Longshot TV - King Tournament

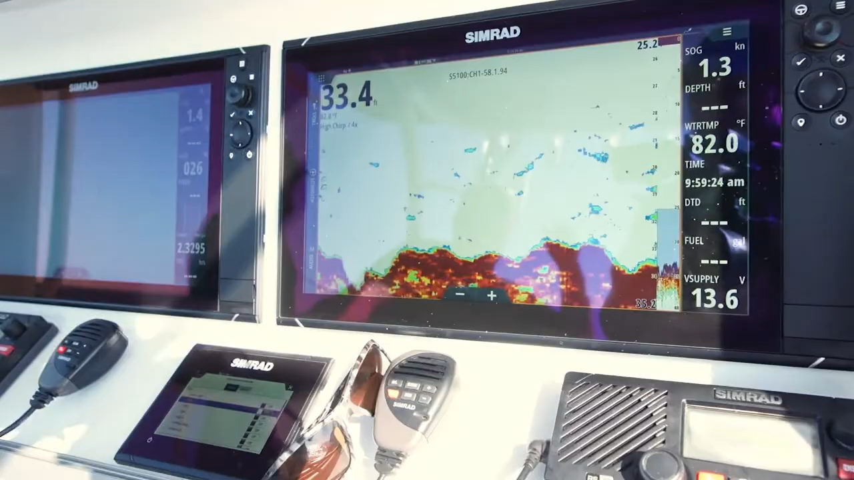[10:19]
On screen: water 82.0°F, speed 1.3 kn
So definitely today, these fish are not biting as good here as they were yesterday.